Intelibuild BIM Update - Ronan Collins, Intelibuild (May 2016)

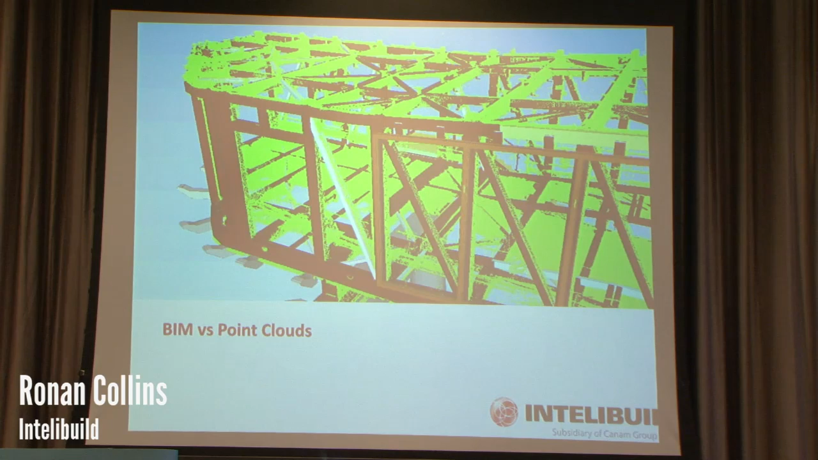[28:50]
And again, when you overlay the point cloud on the steel work, the reason we did the link bridges was to make sure that the cleats were installed within tolerance. And wherever the cleats were out of tolerance, we informed the subcontractors to amend their details, shop details, so that the purlins and their fixings would accommodate what was on the job site. Again, trying to speed up and reduce the works on site.